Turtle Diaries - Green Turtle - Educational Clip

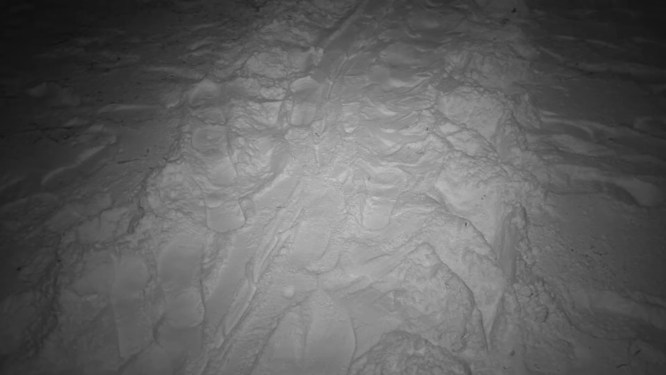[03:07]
When they are ready to lay their eggs, females can return to natal beaches, beaches where they were born.
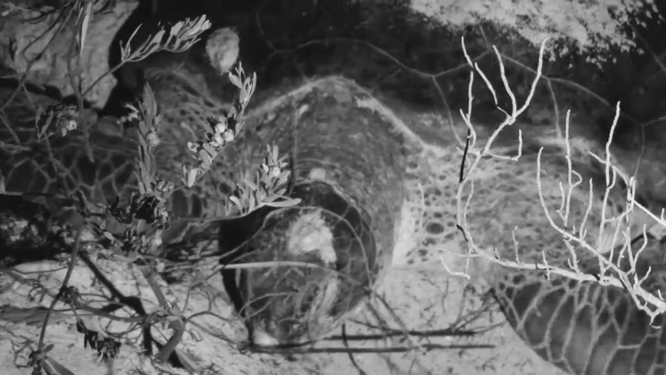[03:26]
They make their nests on these island beaches.
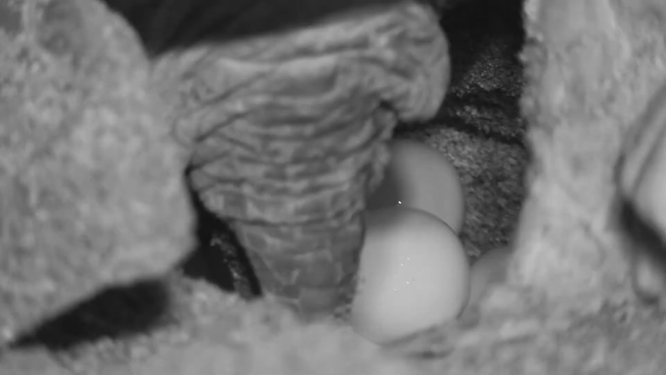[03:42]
A healthy female will lay between 75 to 150 eggs.
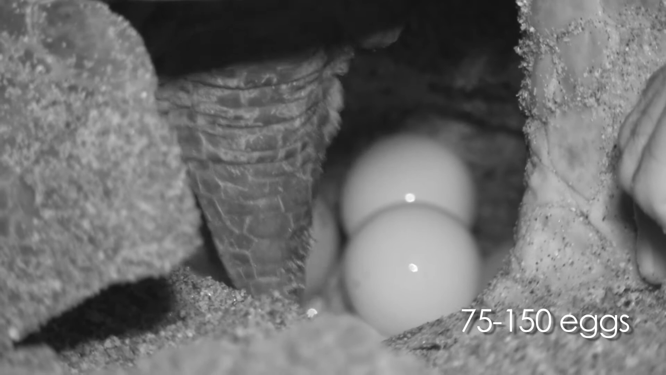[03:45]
The eggs are about four and a half centimeters in diameter.
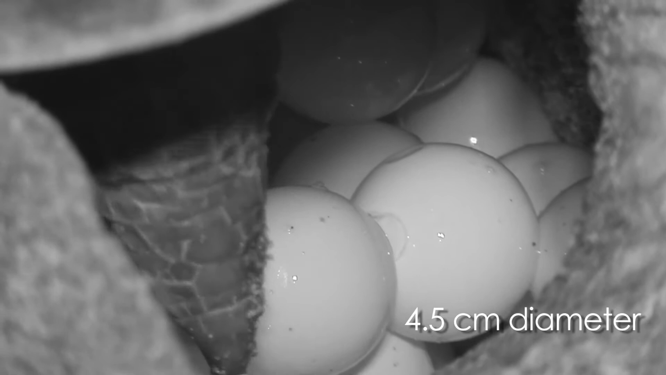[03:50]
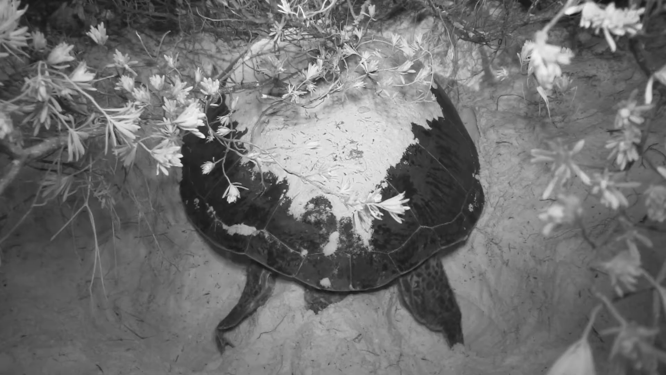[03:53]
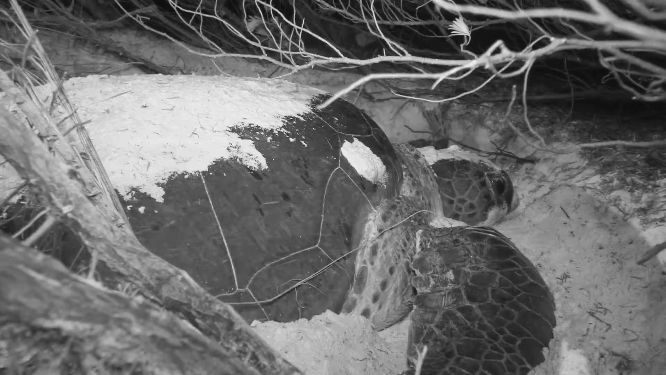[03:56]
Close to the cover of dune vegetation, she sweeps the sand back over her nest.
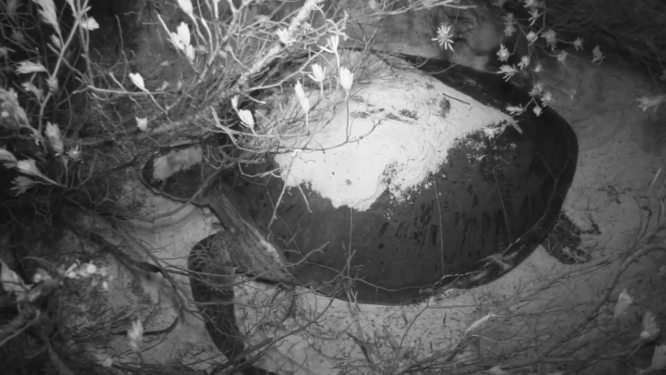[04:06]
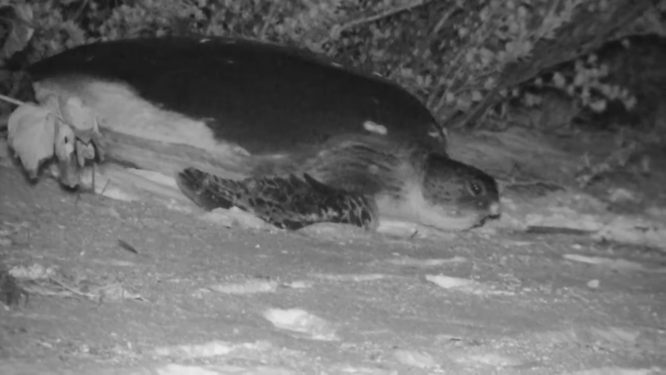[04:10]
When her labours are done, she departs immediately. She will then return to this beach or a nearby beach to lay as many eggs again, up to five to six times.